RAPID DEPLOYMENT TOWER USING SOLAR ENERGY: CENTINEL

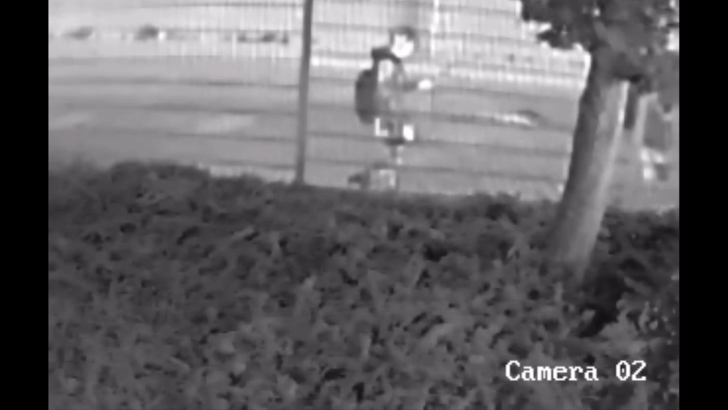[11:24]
a perimeter breach uh great thing with thermal is it can see in any light level and almost any weather condition and again another camera that's the comparison video so we got thermal versus day night